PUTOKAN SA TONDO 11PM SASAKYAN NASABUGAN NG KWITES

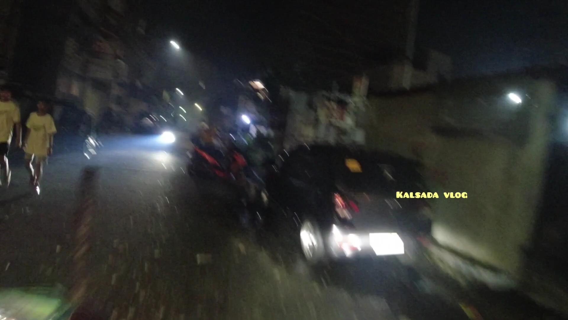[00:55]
Ayan, so nandito tayo ngayon sa Tondo guys, at mag-iipotigan lang tayo papunta ng simbahan.
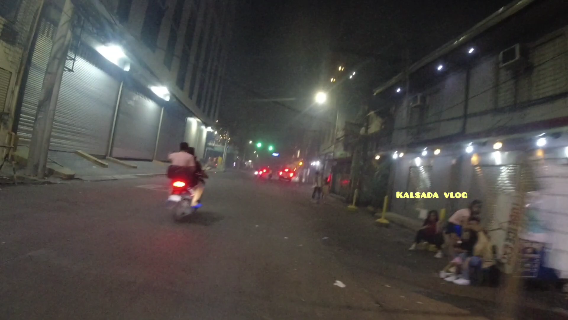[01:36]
So ito yung main kalsada, no, yung Nicolas Zamora Street.
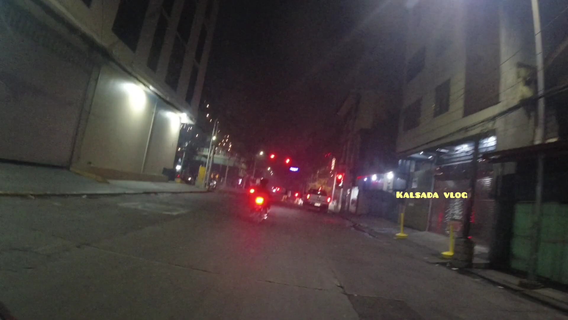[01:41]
Wala ganong sasakyan, pero wala rin ganong pupunta kasi main road siya. Pero pag tinaanan natin yung mga
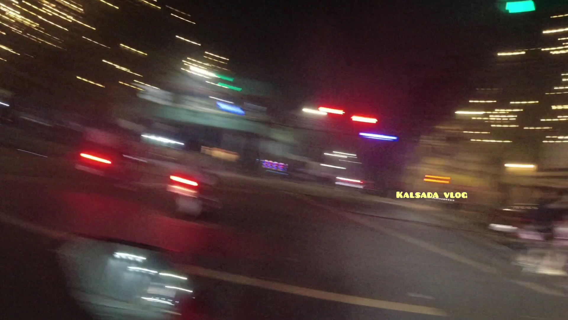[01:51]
street na talagang masikip, ayan, ito yung Moriones. Ayan yung Moriones Plaza.
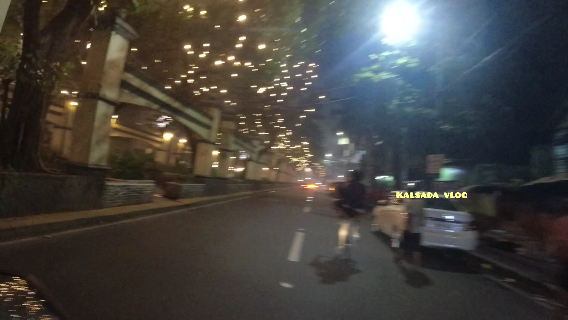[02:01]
So wala ganon dito. Ayan, walang tao. Pero mamaya pag pinasok natin yung mga street na ano, no, yung
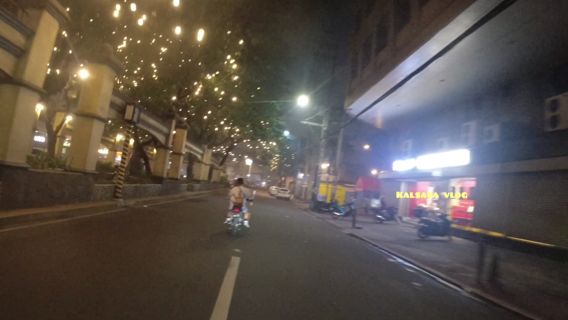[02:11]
talagang matao, yung ano, talagang marami nakatira, so ay kita natin daming pamutok.
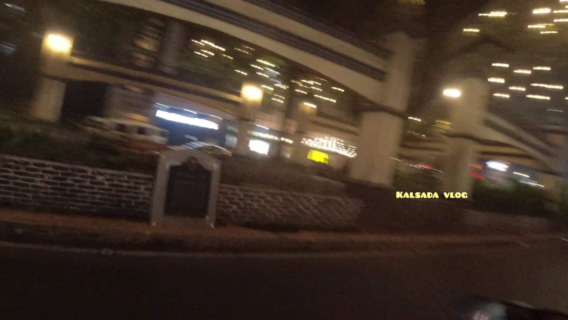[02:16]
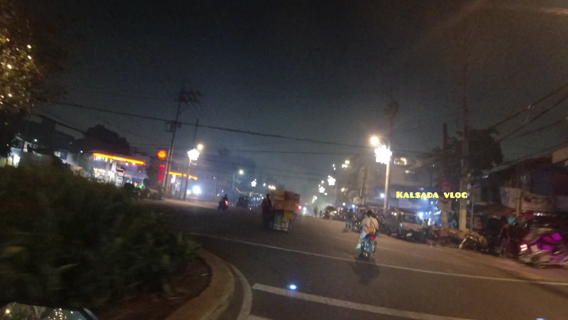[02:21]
So diretsyon lang natin tong ano guys, no, yung Moriones, kasi dito banda medyo marami-rami yung tao dito.
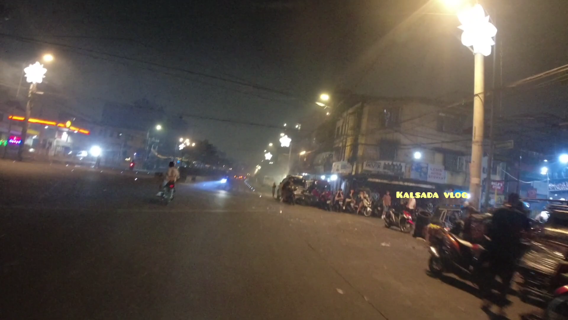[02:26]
Ah! Lakas nun, buta.
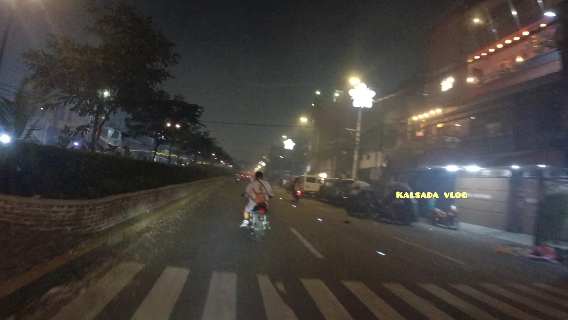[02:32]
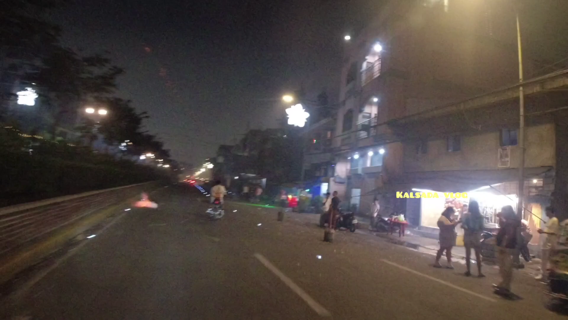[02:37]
Kaya so, dito maraming tao dito.
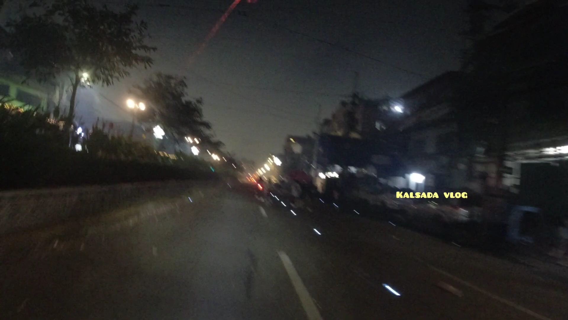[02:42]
Naka na tayo, pants lang medyo mahaba kasi jogging pants ba, puputukan tayo ah. Ayan guys, happy new year sa inyo lahat, at ayan, welcome sa 2024. Ayan o, oh, ang dami nagsisindi o, oh. Ayan o, oh, ang dami, ang laki laki nun.
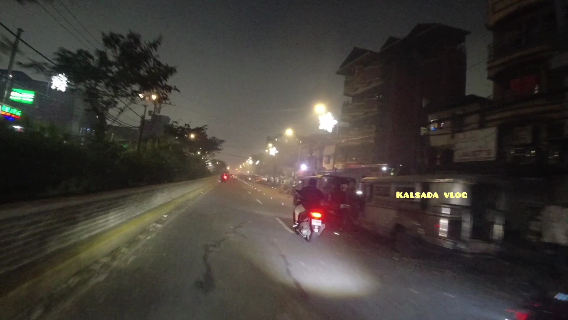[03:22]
Ayan, no, Moriones ito guys, Moriones.
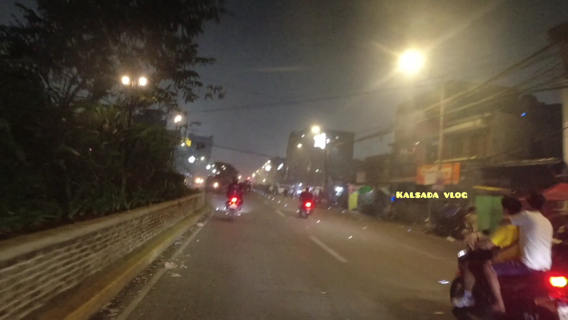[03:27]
Grabe, grabe yung paputok ngayon, no, hindi katulad dati. Sobra.
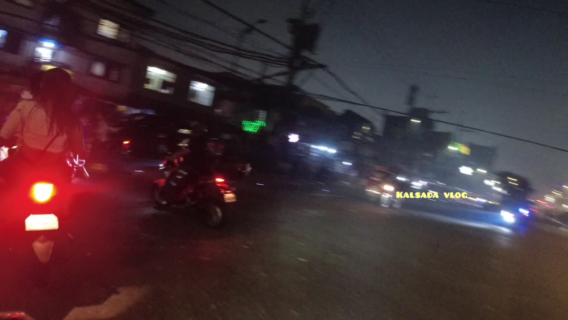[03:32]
So sana walang ano, no, wala lang disgrasya, or wala lang maputukan. Ayan, mag-ingat lang sana ang lahat, para yon ay maging safe lang po ang lahat, maging maingat sa pagpapaputok. Ay puta, kita niya yun yung kuitis papunta, nasa baba, sa baba yung taso niya.
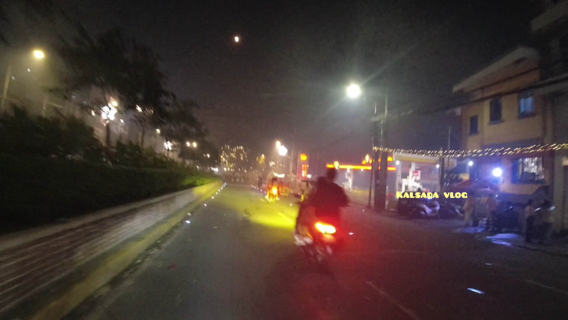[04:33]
Tandaan paputok, tingnan mo yung grabe usok. Oh, kakaiba guys, ito Moriones. Wala nga yung ikutan natin, buhay yung isa sarado.
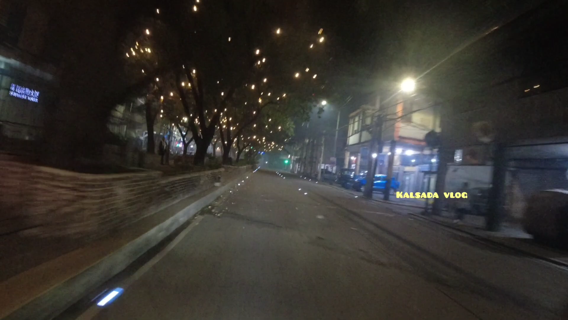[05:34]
Alright, Waluna Street, titingnan na natin kung
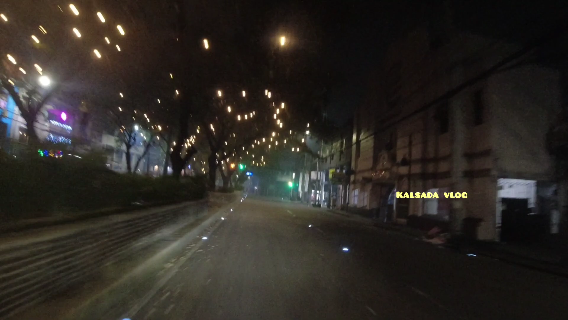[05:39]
anong kaganapan naman dito sa main road naman ng Waluna.
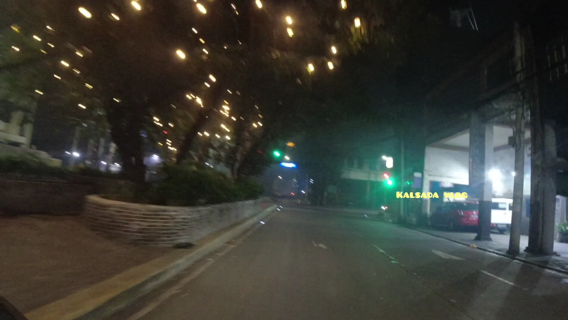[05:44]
Itong Waluna ay diretso to papunta ano ayan.
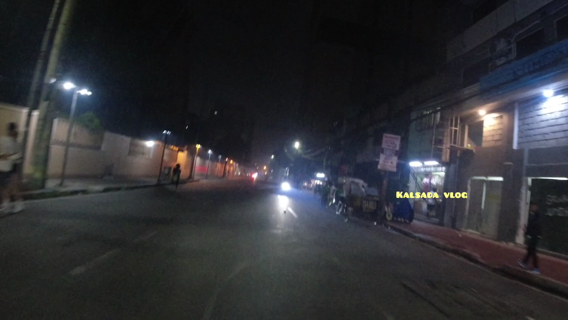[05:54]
So dito wala ka anong paputok main road ng Waluna. Alas 11 guys ha, alas 11 ng gabi. 11 halos.
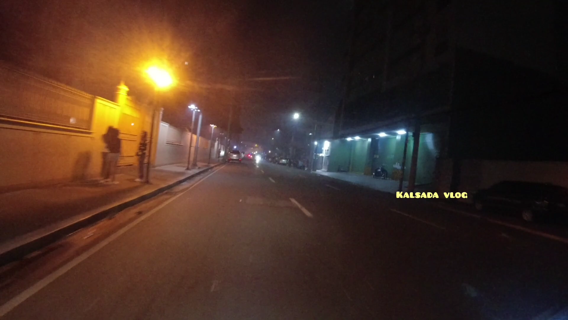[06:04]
Ayan, 11:24. So wala pa yan.
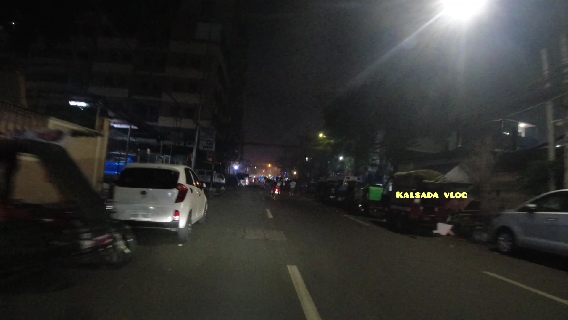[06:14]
Ano pa yan, matitig pa. So mamaya maya, pero grabe ng paputok guys ha.
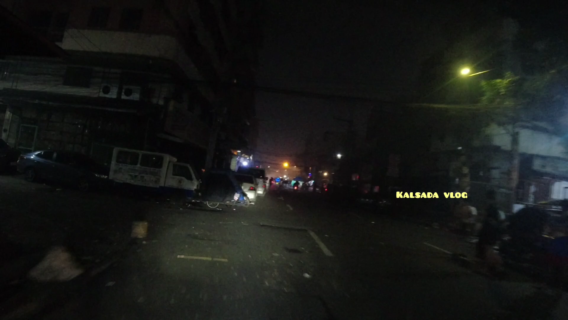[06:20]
Yun yung masasabi ko, grabe na yung batura. Ayan, dito nagse-celebrate na rin pala dito. Oh, yung chairman.
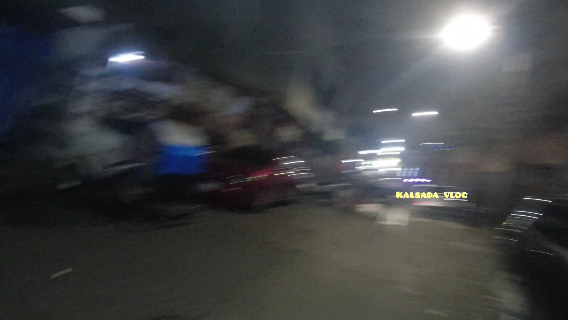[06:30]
Oh, di ba? Huwag na tayong lumayan dyan. Balik na tayo.
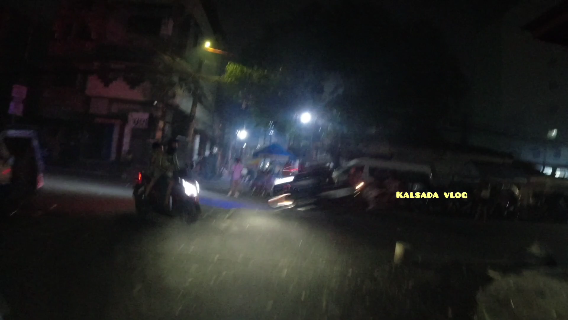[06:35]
Ay, ano yung iron? Yan, buti dito maluwag kasi malaking building na meron dito. Saka simpahan ng iglesia. So, wala ka ano.